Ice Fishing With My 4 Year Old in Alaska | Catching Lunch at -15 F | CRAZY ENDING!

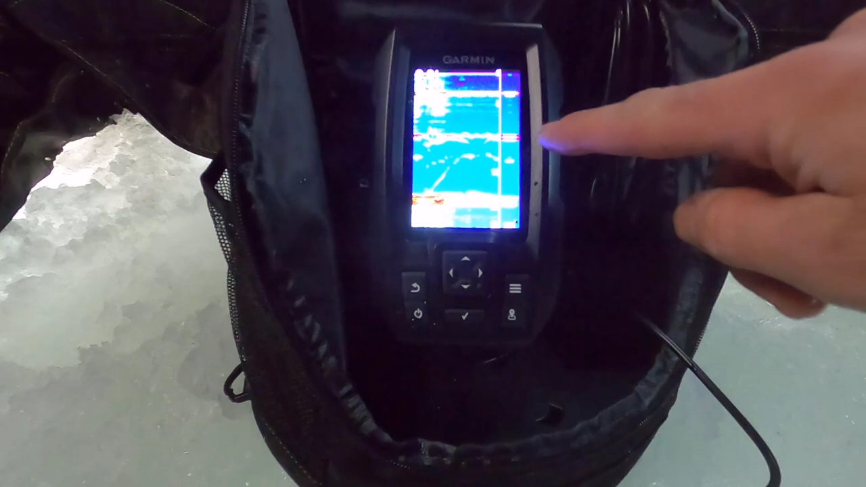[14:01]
So now on this fish finder here, this is our, that is our bait right there. That line. And if I move it up. Oh, I got a fish already on it almost anything. All those other marks there are our fish.
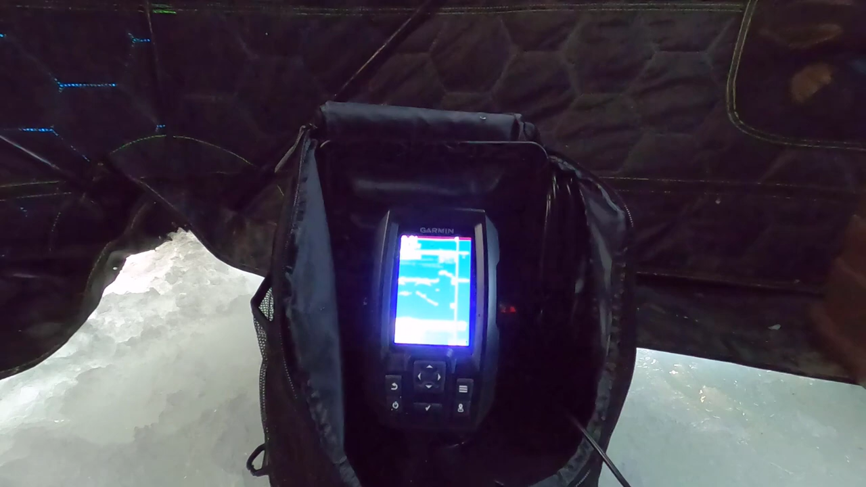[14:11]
So I think we actually got a fish on there. I didn't. Let's try this. Look how long it is.
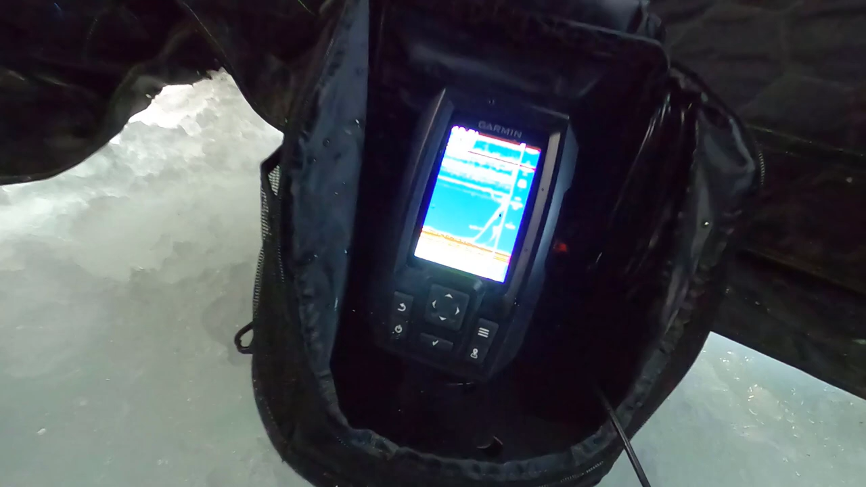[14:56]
There you go. You see those lines going up? Those were fish that just came up to my bait.
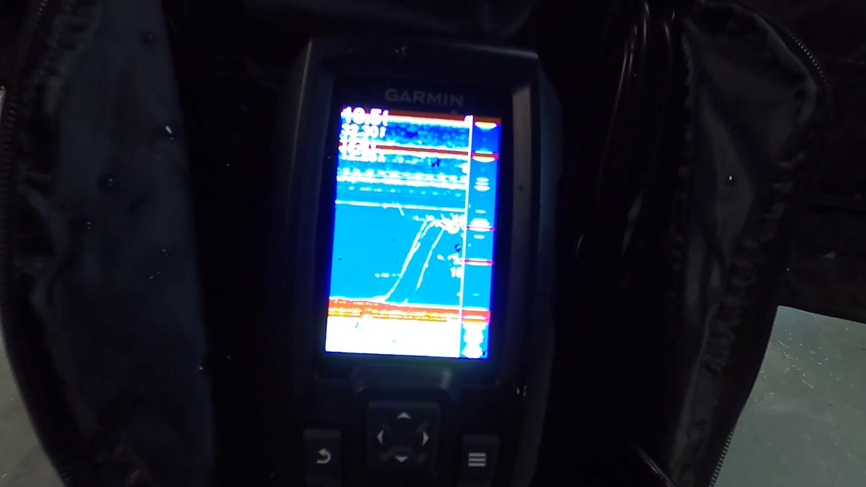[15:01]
And now my bait, I'm kind of jigging it up and down. And I'm starting to get bites.
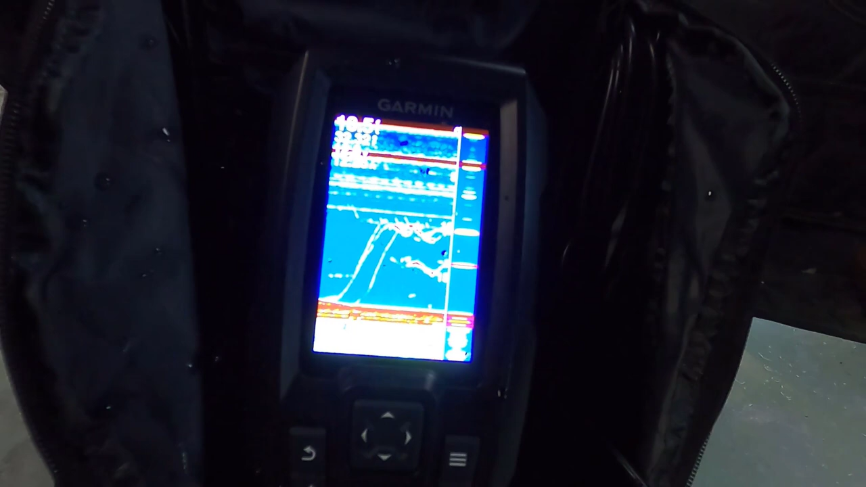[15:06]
Dive. You can see those on the right side. That's the nearest stuff. So I got stuff checking out my bait.